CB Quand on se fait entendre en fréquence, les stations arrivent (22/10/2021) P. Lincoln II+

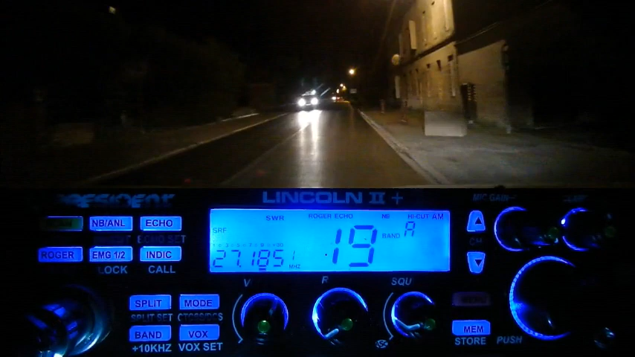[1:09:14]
La nuit comme ça, moi de mon côté comme ça, c'est au niveau visibilité, c'est moyen. Le canal, je vois bien, ok, et la fréquence en bleu, c'est moyen. Tiens, ça tombe bien.
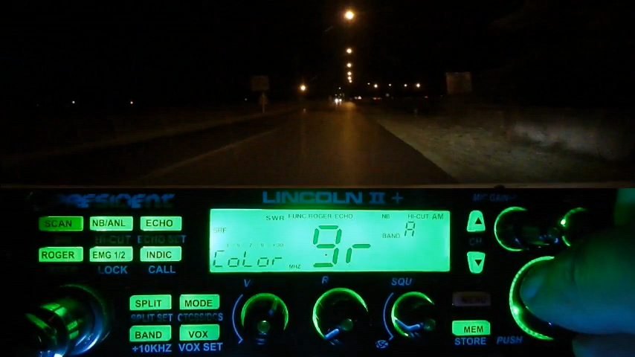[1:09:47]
En vert, ah ben là, ça flash.
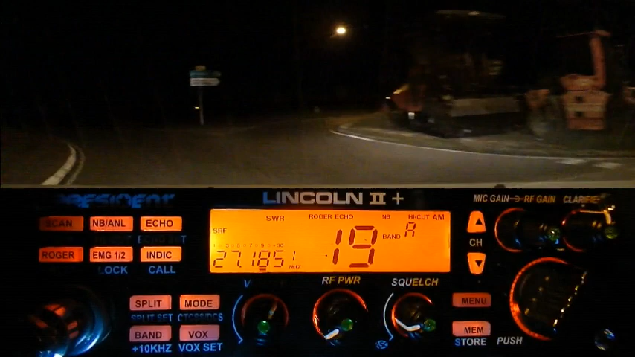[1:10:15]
Avec les autres couleurs, on a l'impression d'avoir un phare dans la voiture.